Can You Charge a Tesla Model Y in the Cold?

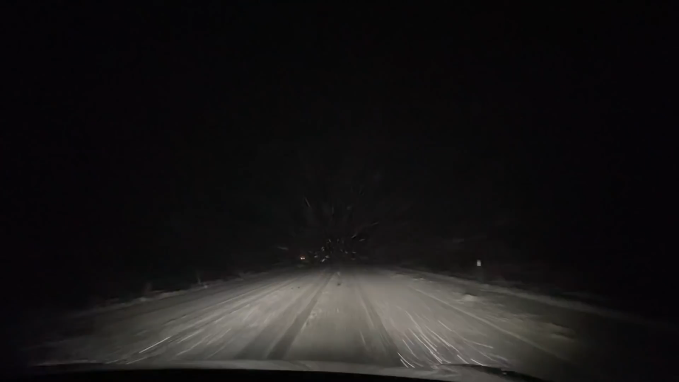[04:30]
Well, we're still cruising along here in the winter wonderland and it's the end of January going into February.
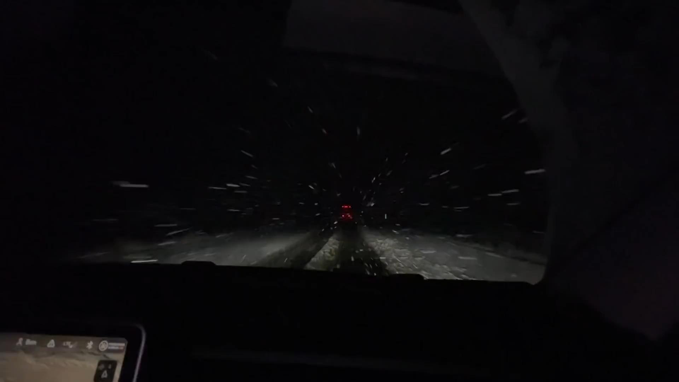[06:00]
uh, I'm able to just, uh, follow behind them and they're like plowing the way. The car is great. The concern is getting to the supercharger with the cold temperatures.
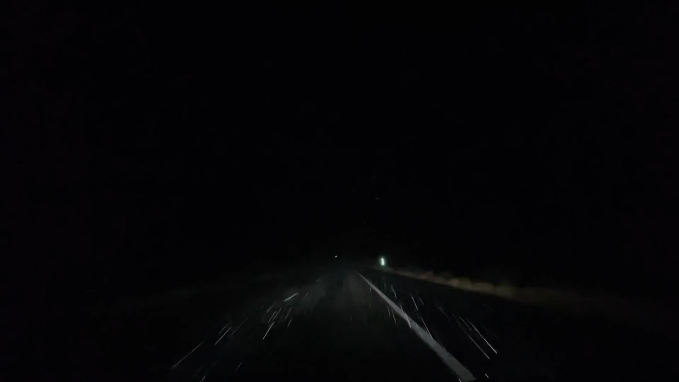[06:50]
Do the, uh, high beams of the car. Well, I don't know if you guys can see it right now, but it is now hailing about the size of airsoft BBs. I'm not sure what's going to come out of the sky next, but we are moving in a faster pace and it's hailing. You can see it better with that foot. What the hell?